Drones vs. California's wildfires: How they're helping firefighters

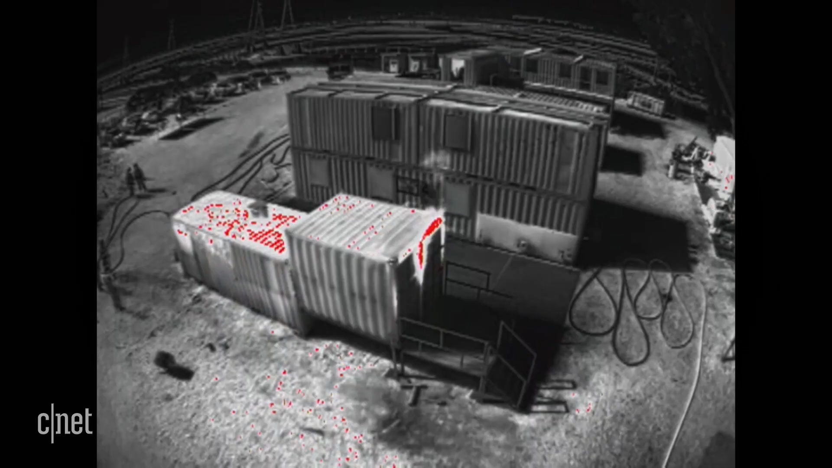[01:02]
Cameras on the drone give pilots a bird's-eye view so crews can see things like the hottest part of the fire,
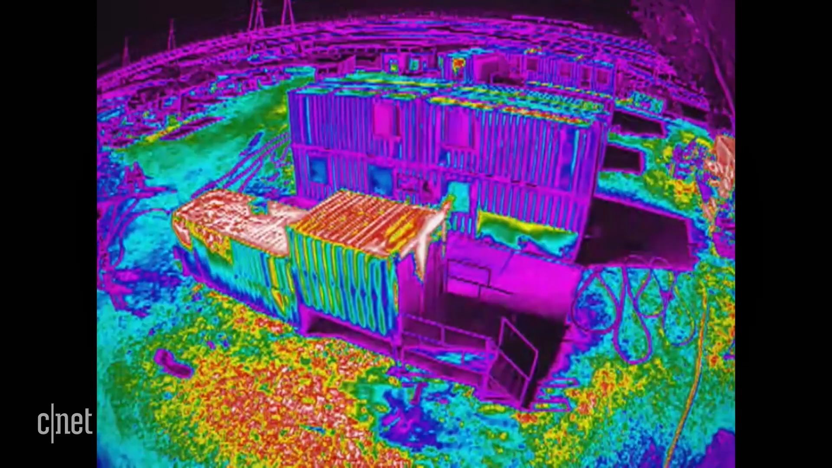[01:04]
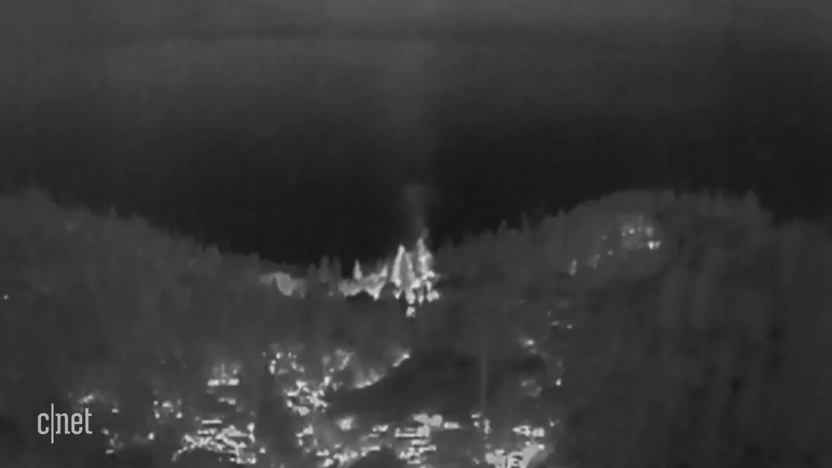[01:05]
whether or not a fire has crossed a containment line, or if people are in danger.
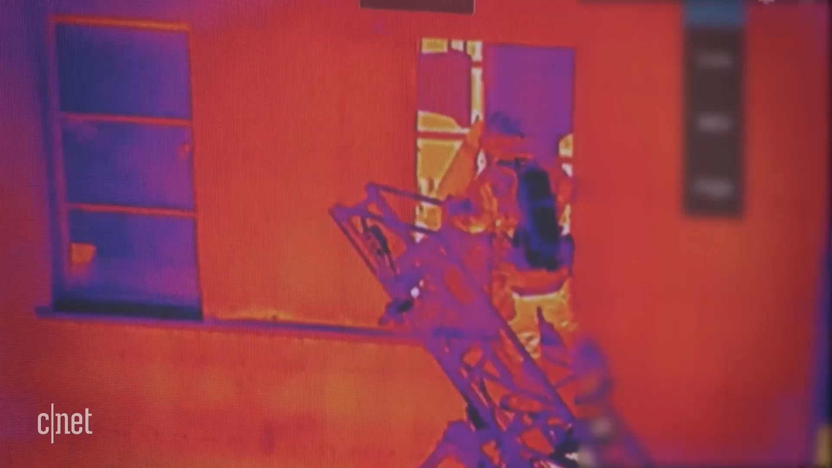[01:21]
And suddenly now, we can see that we have at least two individuals inside this room.
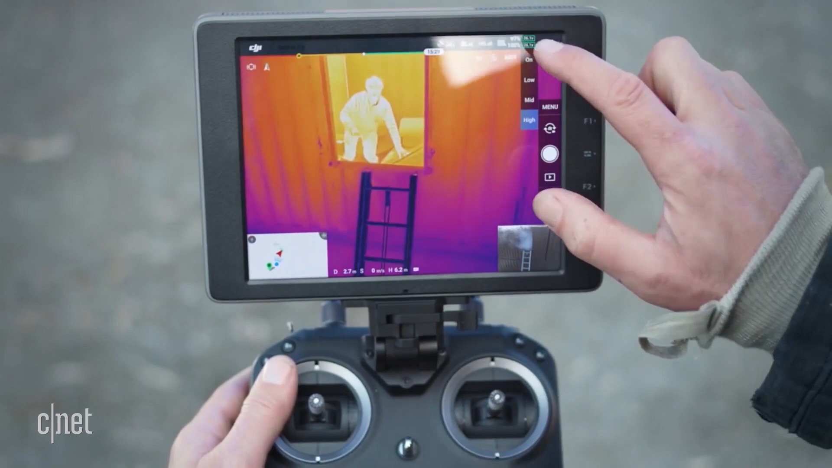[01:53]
They can fly for up to 40 minutes, double the time of many smaller drones.
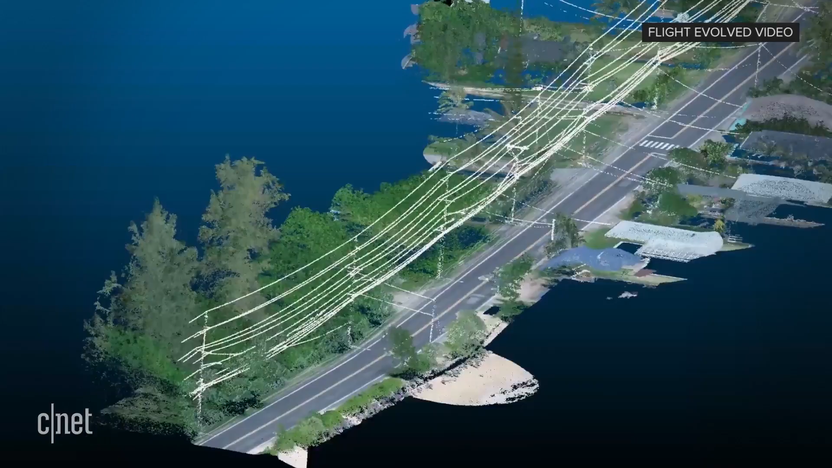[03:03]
Some utilities like San Diego Gas and Electric are inspecting the power grid from the sky with drones.
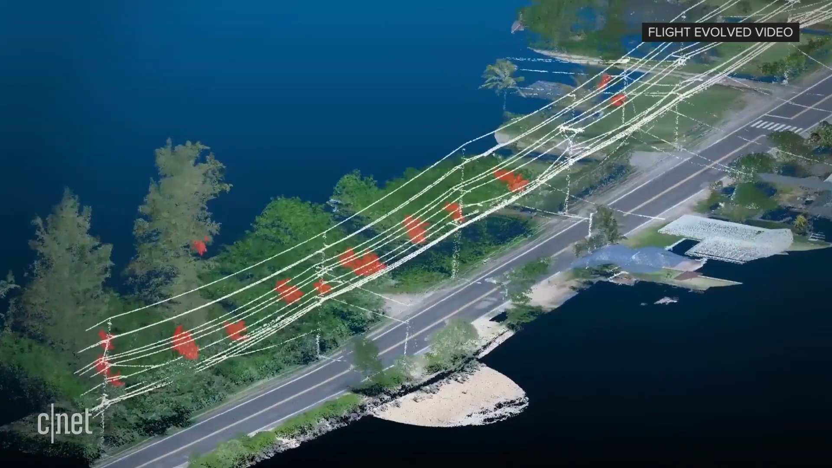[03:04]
These third-party drones have LiDAR on board, similar to the technology used in self-driving cars,
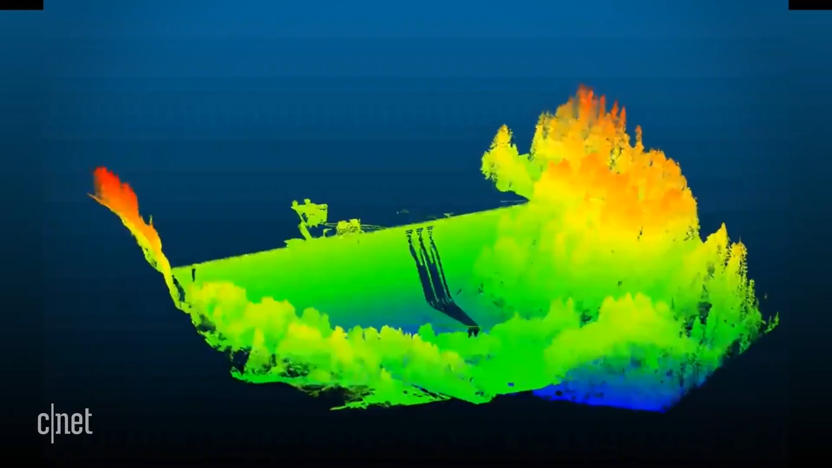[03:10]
and generate 3D maps of potential issues like damaged power poles and lines.